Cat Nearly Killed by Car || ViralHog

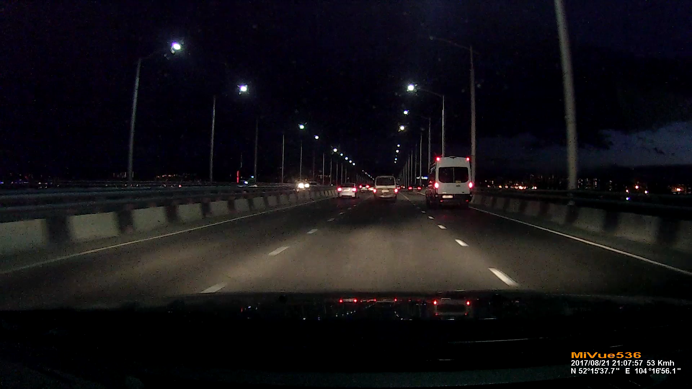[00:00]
это там кролик. Это кошка. Тормози, тормози. Тормози, тормози, тормози. Осторожно. Ой, блин.